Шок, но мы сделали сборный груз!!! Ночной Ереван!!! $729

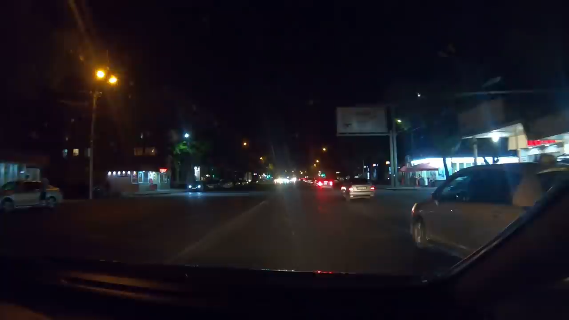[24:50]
А что сидеть в машине, конечно. Мы только за. Это, а где мы сейчас едем? Как это? Был площадь Карагина Нужда, это улицу я забыл, честно говоря. Ну ладно. В принципе, это не так принципиально. В общем, у нас прогулка по ночному Еревану. Погнали. Поехали. Что у нас сейчас справа? Ямки горностай. Сначала. Горностай. Не, это ямки, это не горностай.
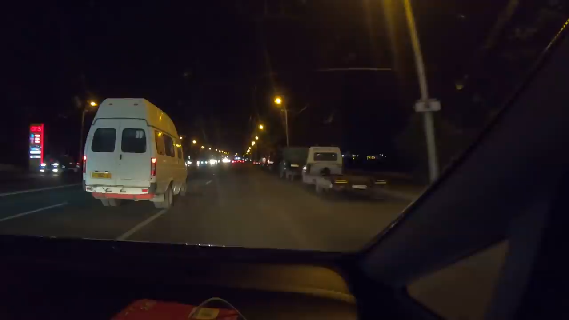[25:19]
Это у нас Ереванское озеро. Дело в том, что не видно, сейчас будет, наверное, в темноте ничего.
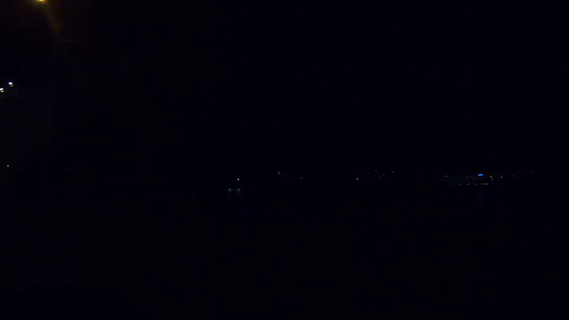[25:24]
Ладно. Мы поставим, прикинем, что оно здесь есть. Да.
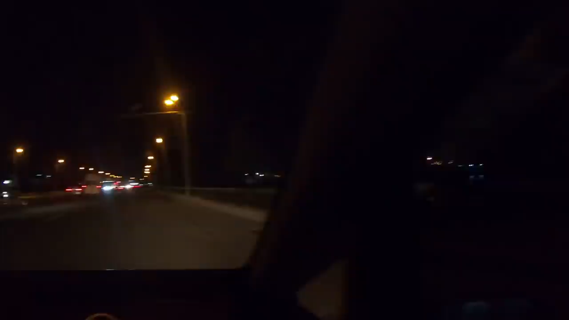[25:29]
Ну, там Ереванская... вдали видны конячные заводы, автовокзал. Там, да? Да. И у нас сейчас справа будет Российская церковь, дай бог памяти, не помню. Ну, это не страшно. Но часто захожу, честно говоря. В любом случае, можно всегда. Кому интересно, можно взять, загуглить и посмотреть. Да. На проспекте Исакова. А, вот, вижу.
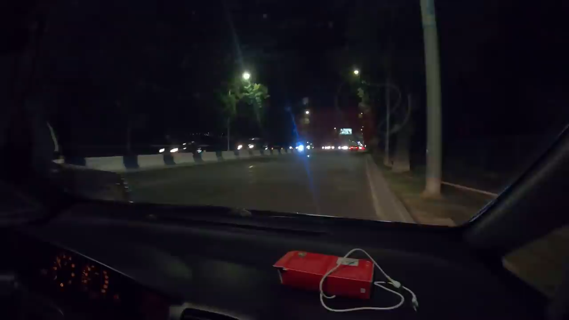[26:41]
И сейчас через метров 300 справа у нас посольство США. Это армянская классика, газовая заправка, даже в булочном есть оно. Да. Подъехал к булочному, шланг засунул,
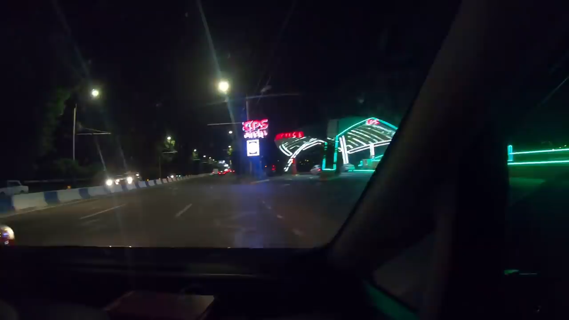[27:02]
заправился. Газовые заправки, да, тут серьезные. Я тоже обратил внимание.
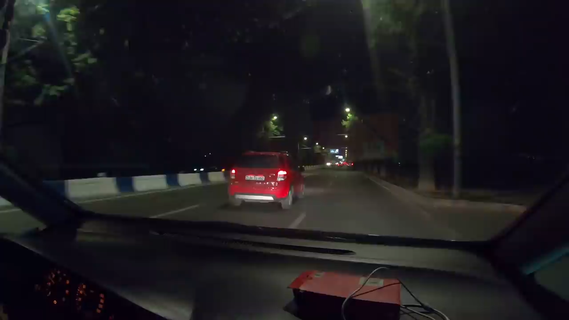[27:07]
А? У меня тоже на газе. Тоже на газе? Да, официально, я же в Россию выезжаю.
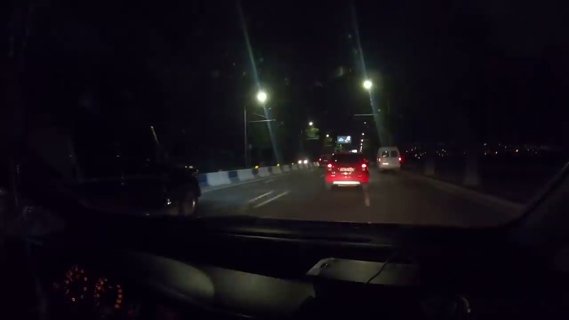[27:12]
Вот опять Ереванское озеро, там вдали Эребуны, телебашня. А, ну я вижу, да, я ее сдалека видно, как Останкинскую в Москве.
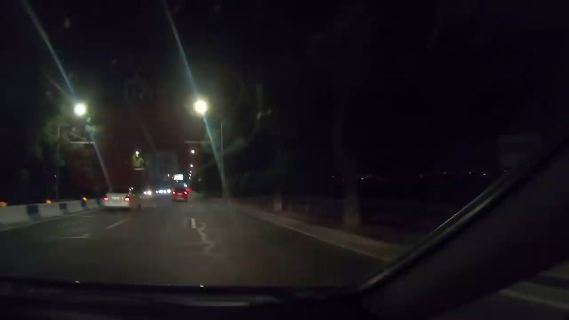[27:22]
Да, ну маленькая копия, можно ну, сказать. Понятно, что по высоте она под нее я не косит. Я сюда захожу, вы бачите, сюда в Ереванское озеро, и тут целый проб там. Вот здесь, да? Да, начинается.
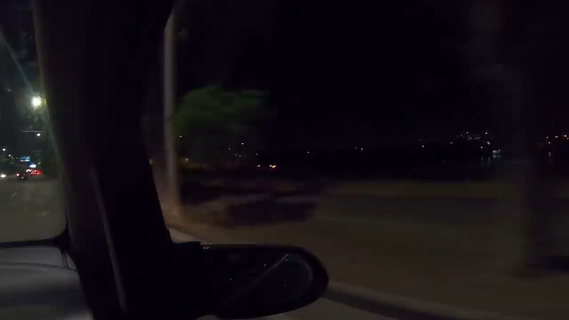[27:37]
Ого! За забором сидят. Трогать не будет. Ну да. Это прямо казарма или прямо живут, что ли? По-моему, 280 сотрудников.
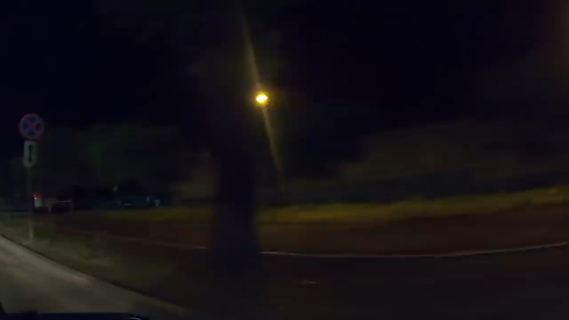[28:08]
Сотрудников, да, живущих. Я понял.
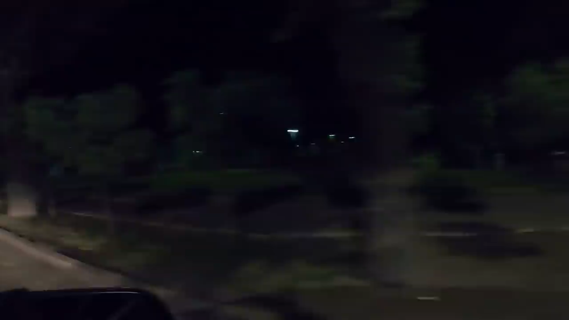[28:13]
Все эти. Обалдеть. Как красиво. Это ваша мэрия? Мэрия Ереван, да. Ого. И здание МТС. И там справа будет конячный завод мой.
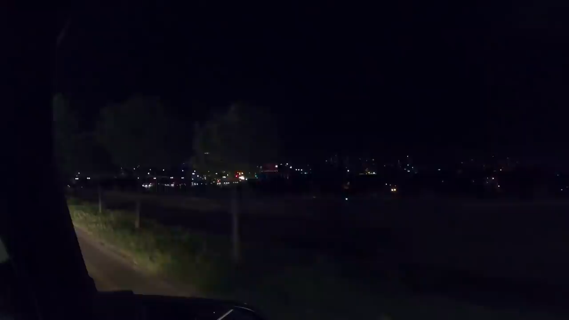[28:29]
Ага. А это конячный завод Арарат, но не светится. А его не видно, он там за забором. Это вот здесь коньяк этот знаменитый Арарат выпускают, да? Да, сегодня почему не светится? Что, они нас ждали, что ли? Здрасте. Ну, короче, мы их заметили, ладно. А он не светится, зато он там как красиво. Ага, точно, вон наверху видно, да. Да, видно, на камеру видно.
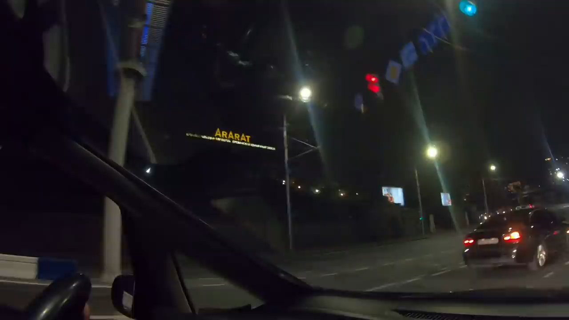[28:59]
Ереванский коньячный завод, да. Вот так что... Святой Григорий наш церковь.
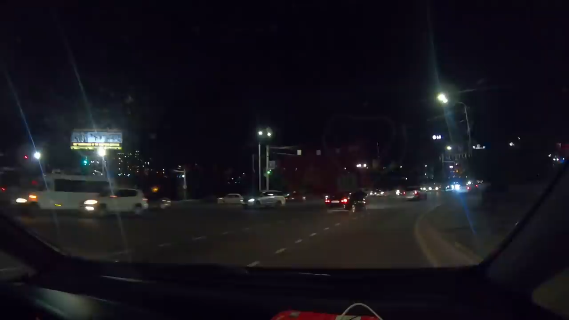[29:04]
Ага. Это, я так понимаю, уже в самый центр, а с мэрия, да, правильно? Да, почти в самый центр. Почти самый, да. Брэнди... А, это тоже коньячный завод. Я могу завтра на дегустацию вас привезти. Не, завтра мне не на дегустацию, мне завтра на таможню. И потом мне надо кручу-верчу, обмануть хочу, работать. Вот это...
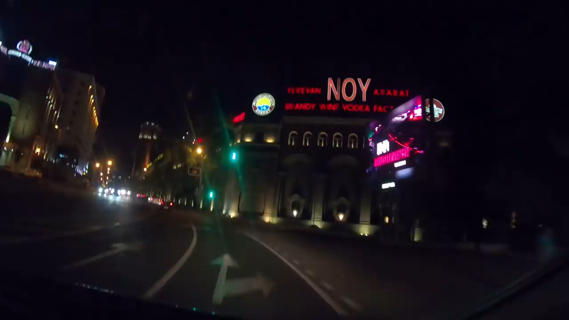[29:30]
Класс. Завод, мэрия, здание МТС. Вот это, да? Вот это здание МТС. И продолжается, сливается со зданием мэрия. А это, конечно, башня. Ух ты! Солидно. А какой солиднее завод? Арарат или вот этот? Какой? На любителя. А сюда, да, дегустацию.
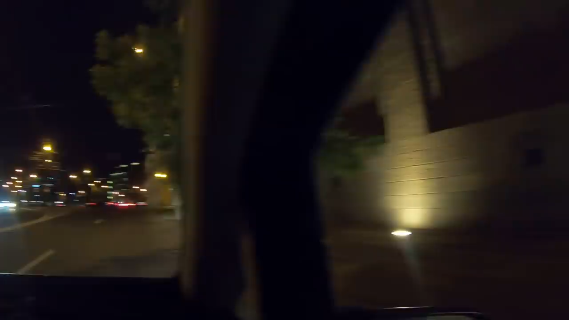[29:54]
Вот это центр Еревана, прям по курсу. Я понял. Короче, здесь можно прийти, подегустировать и покупать не надо, да?
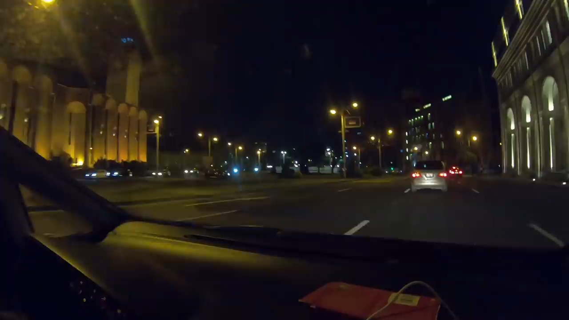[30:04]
Ну, каждого туриста. Не, серьезно я говорю. Да? Можешь прийти, подегустировать и не покупать. Вот мэрия, там часы там. Ага. А за ним находится посольство Российской Федерации. За мэрией там, да? Да, за мэрией прямо. А это мэрия Еревана, а где вот эту, ну, страны, вот, ну, вообще всей страны управления? Парламент.
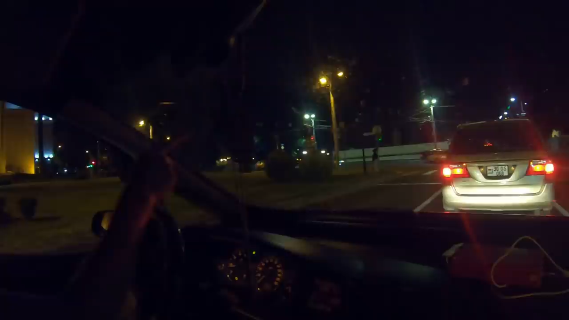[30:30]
Да, дальше парламент. Это вот тут, вот, где у вас шумели, да, вот этот вот парламент? Ну, к парламенту я не пойду, там эти стоят, не хочу. А, там эти шумы, это, да, ну. Да, туда не поеду, потому что даже парламент мы не увидим, сейчас в данный момент закрыто. Там. Все, я понял. Не, не, конечно, а не там надо. У нас будет.
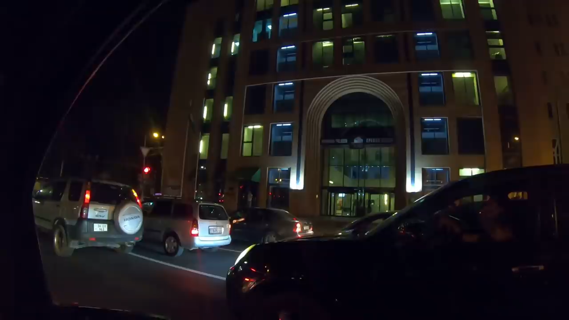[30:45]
Сейчас впереди, надеюсь, фонтаны включены. Нормально. Ереван Плаза.
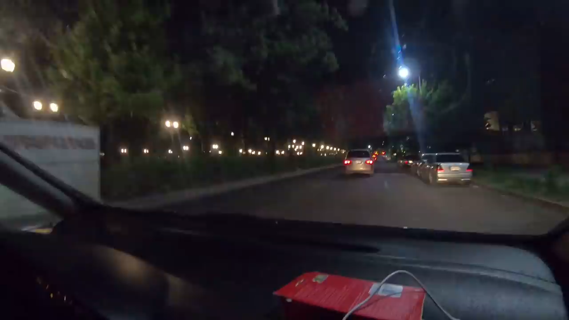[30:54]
Этот бар. Сейчас фонтанчики не работают как надо. Ну, не страшно.
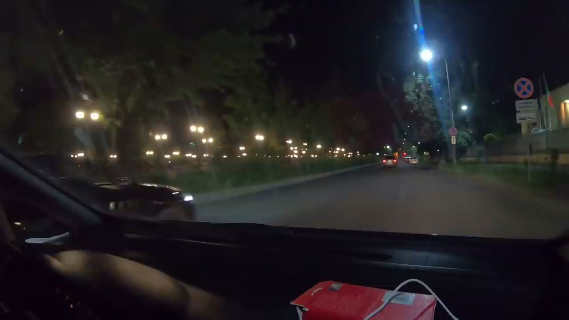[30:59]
Ну, это как центральный парк Еревана, да, получается? Ну, получается, да. В центре. Ну, я понял. Центральная площадь сейчас будет перед нами. Через один светофор. А это что там за большое здание? Забыл. Да. Сам не из Еревана, сам не могу я сказать. Я понял. Ну, классика жанра Армении. Погромче музыка, да. Это да. А я не люблю. Я должен слушать жизнь.
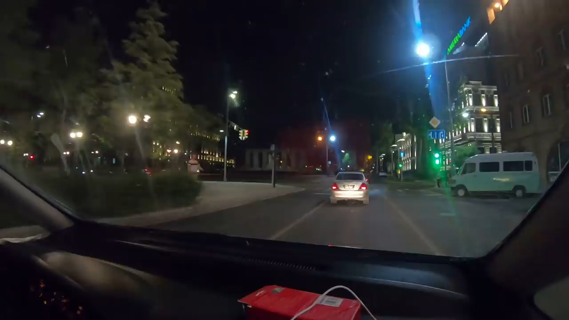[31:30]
Это да, это... Это уже вот Софа.
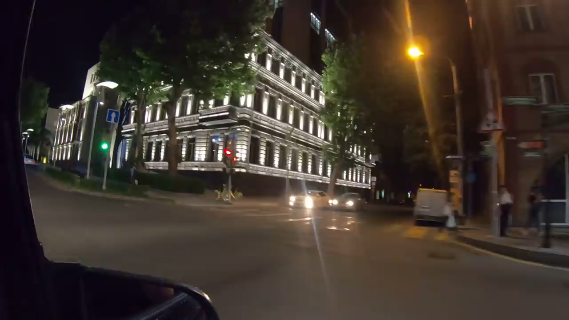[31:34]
Старый, да? Старый город. Получается, старый город. Да, да, это мы в центре.